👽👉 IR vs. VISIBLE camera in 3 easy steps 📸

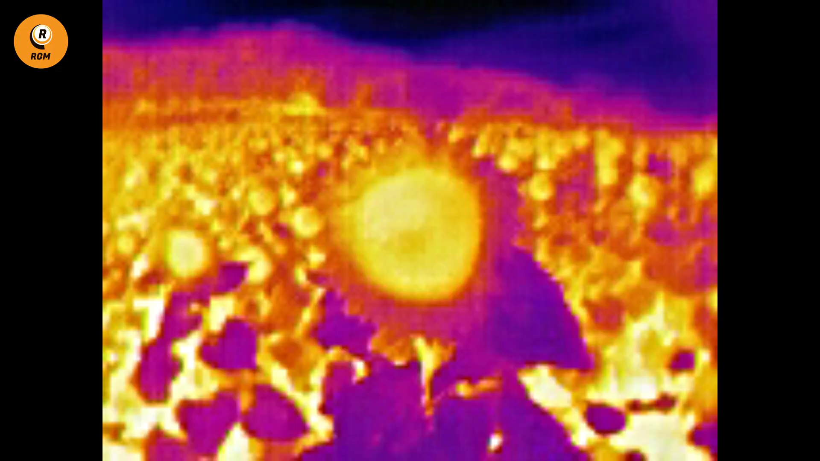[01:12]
and this is an infrared image but also this is an infrared image so what's the difference between them the answer is the wavelength of the light captured in each one but what is the wavelength
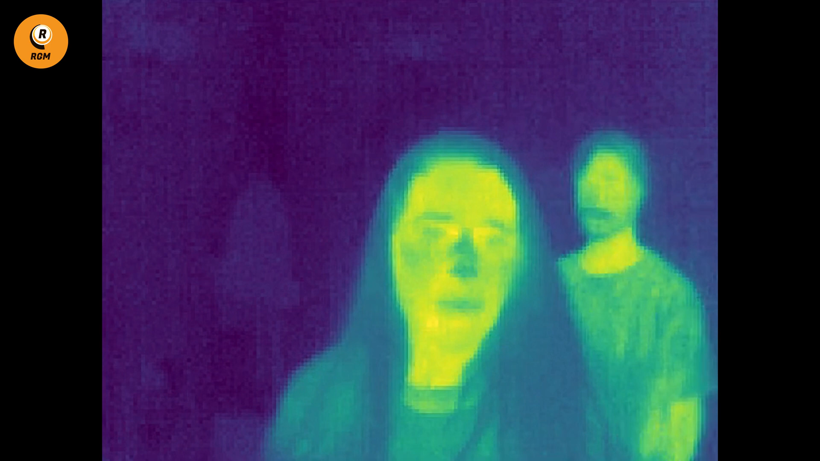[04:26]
giving us the capability to measure temperatures
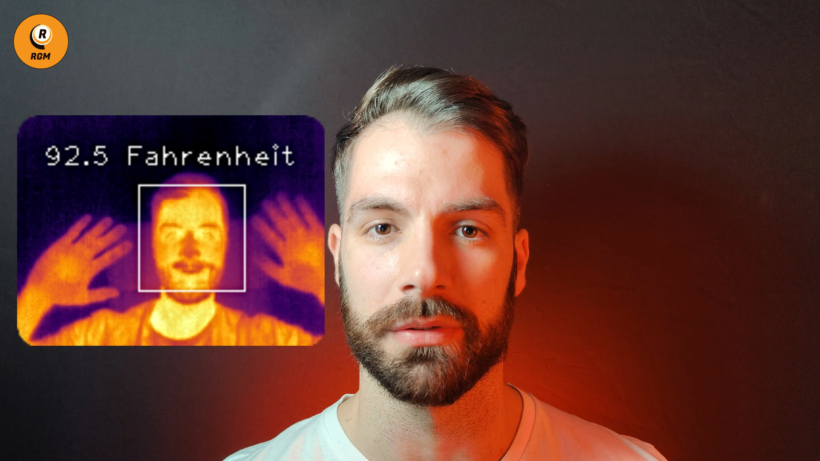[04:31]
On screen: spot 92.5°F
in this case if you want one of these devices you only have one option you need to purchase a thermal camera and yes this technology is more expensive i'm sorry but
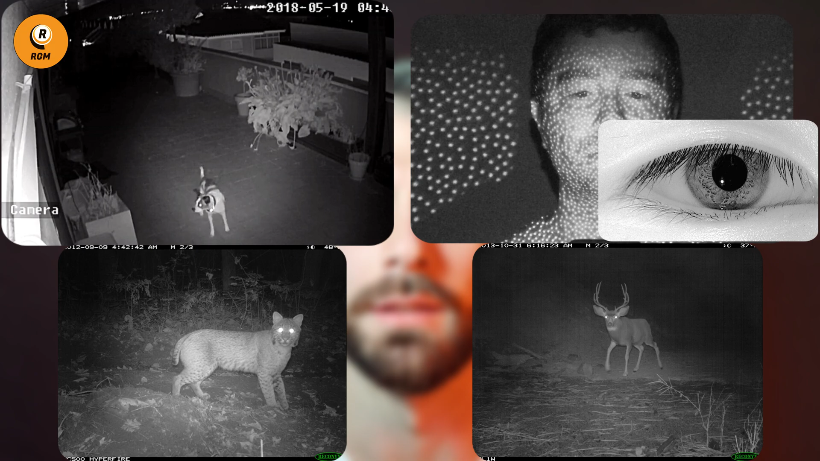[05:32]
on the other hand thermal or middle fire infrared cameras allows us to one detect wildfires two supervise
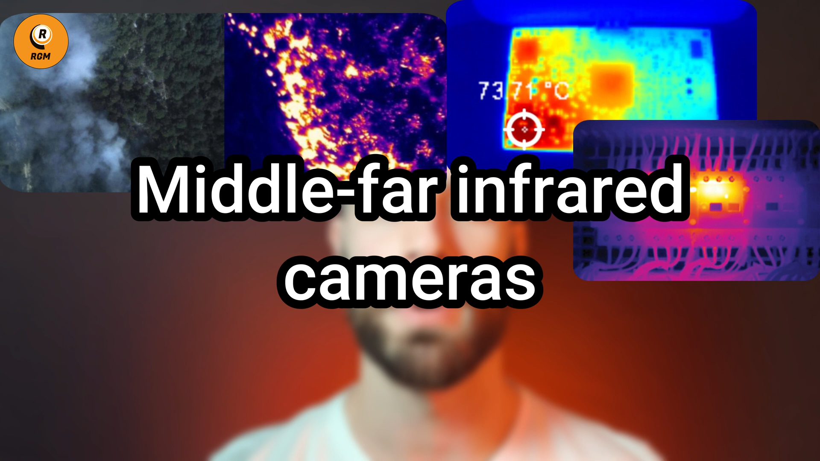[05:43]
electric panels heating systems or electronic devices three measure the temperature in covid access controls and four unfortunately
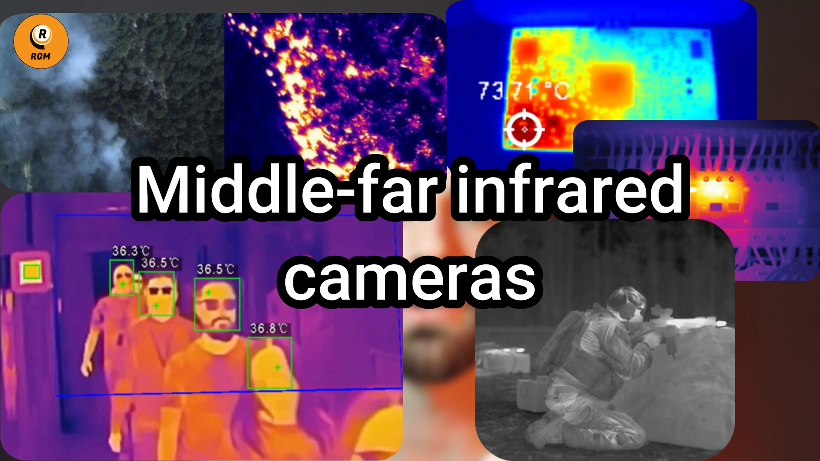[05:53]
in my opinion use them in military missions and now before my promised big announcement i would like